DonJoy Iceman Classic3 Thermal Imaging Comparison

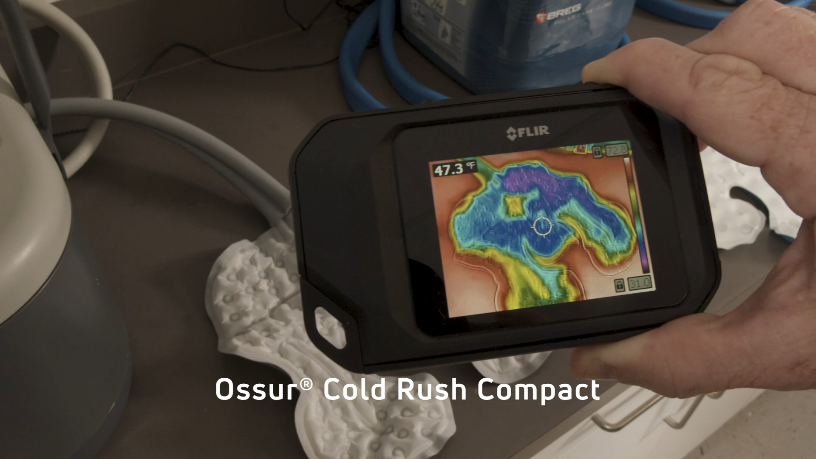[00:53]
On screen: spot 47.3°F
Immediately, we can see a wide area of temperature variation from one part of the pad to the other.
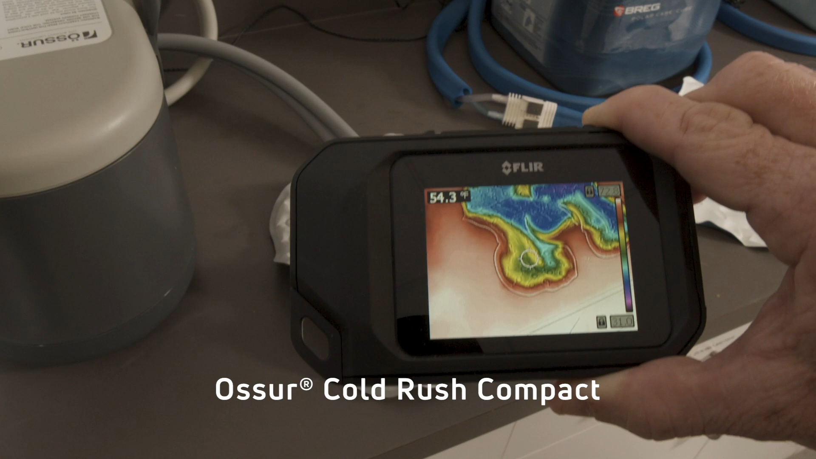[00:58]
Second, we see the Bregg PolarCare Cube.
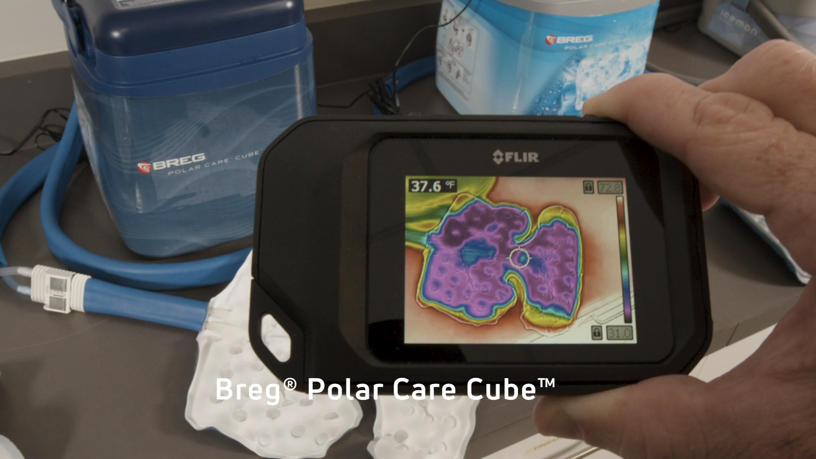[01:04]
On screen: spot 37.6°F
Temperature range seen here is between 35 and 59 degrees from pad center to the outer edge.
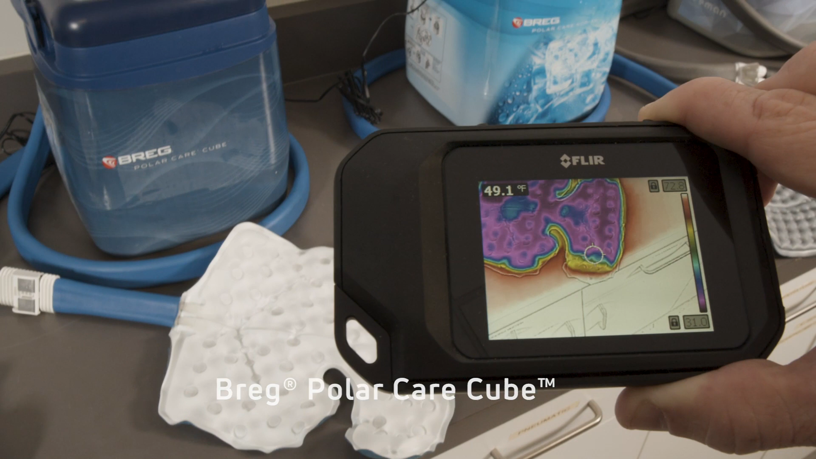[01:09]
On screen: spot 49.1°F
Another Bregg unit, the Kodiak,
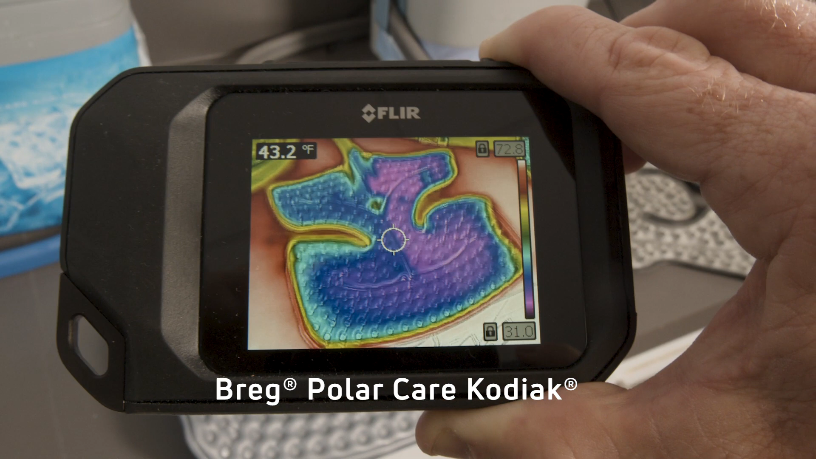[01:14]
On screen: spot 43.2°F
demonstrates significant temperature differences from where the cooled water enters the pad to where it exits. Again, we can see variation at the pad outer edging.
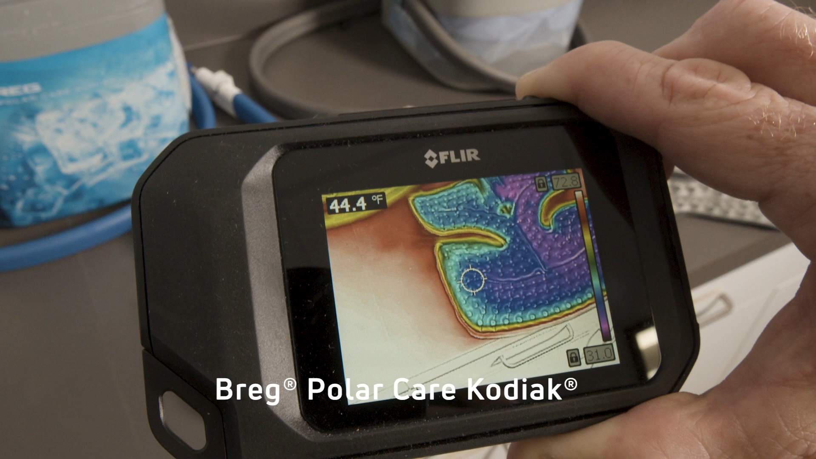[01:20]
On screen: spot 44.4°F
Finally, we see the image emitted from the Donjoy Classic Cube.
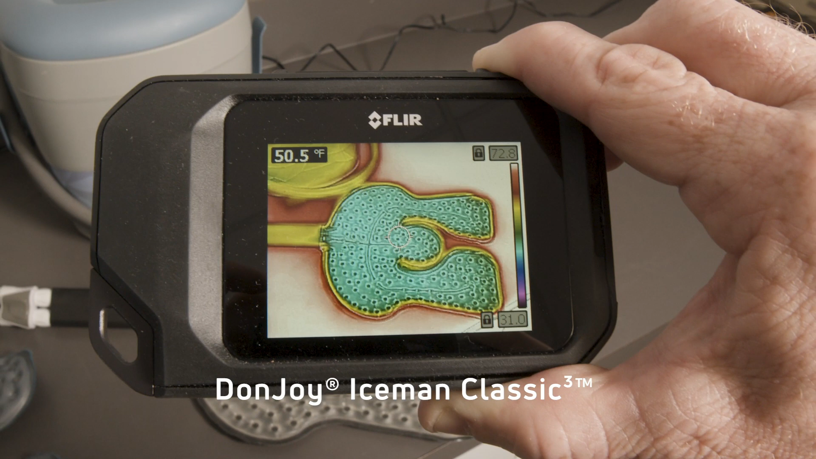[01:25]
On screen: spot 50.5°F
Notice the consistency throughout the entire surface of the pad along with the 50 degree temperature.
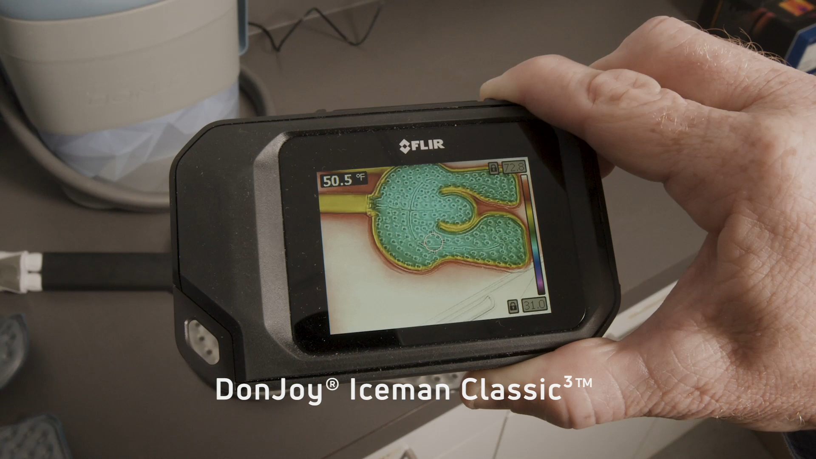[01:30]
On screen: spot 50.5°F
The images you will see here were taken approximately one hour into this demonstration.
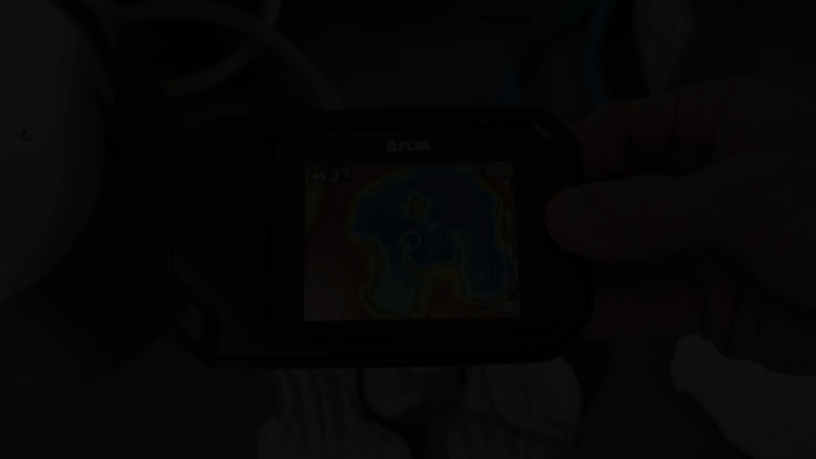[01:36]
In the same order. First, the ColdRush Compact.
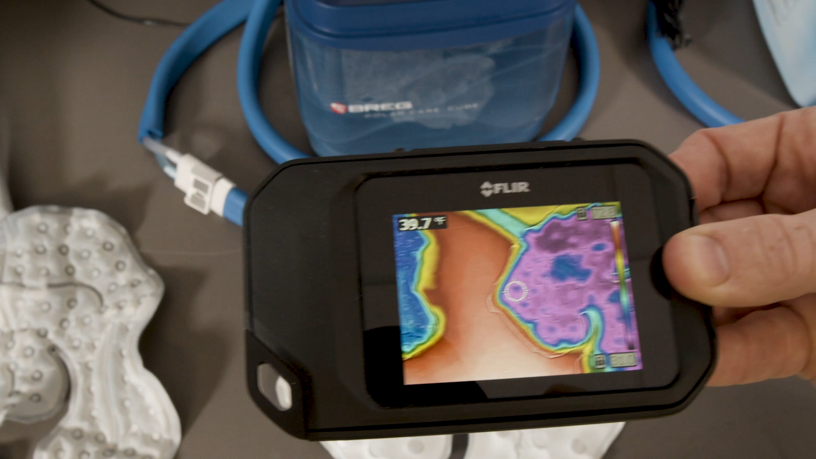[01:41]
Second, the PolarCare Cube. Third, the PolarCare Kodiak.
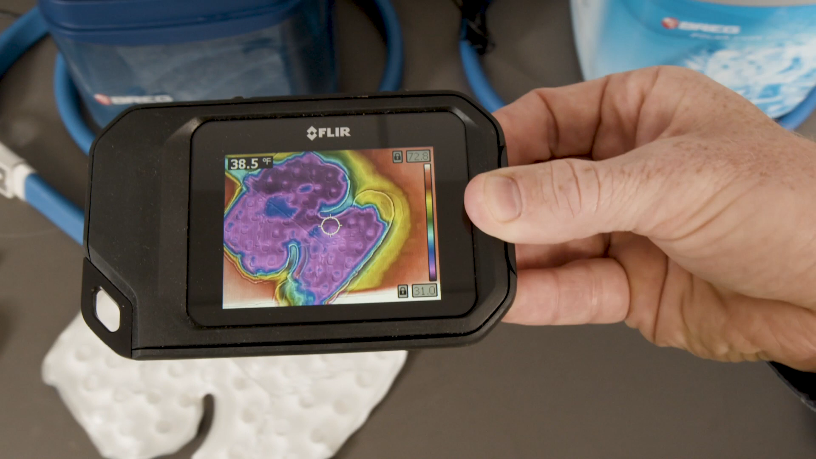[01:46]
On screen: spot 38.5°F
Please note that the first three units show temperature inconsistencies.
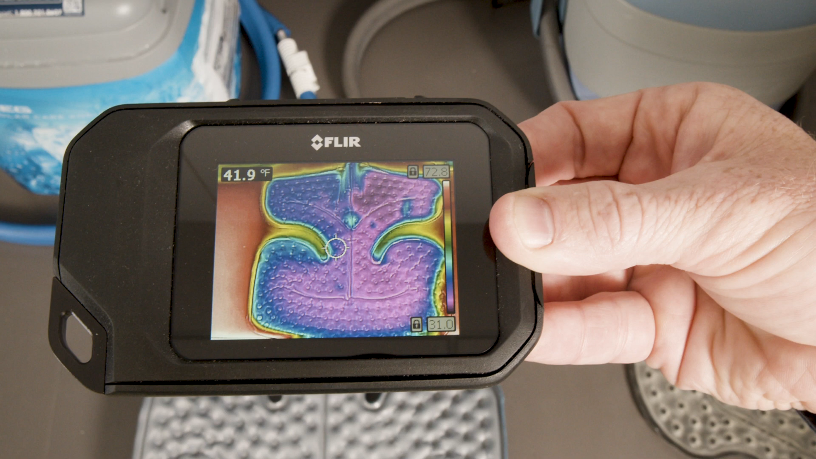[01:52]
On screen: spot 41.9°F
Whereas, we can see here that the Iceman Classic Cube remains constant with virtually no temperature variation throughout the pad.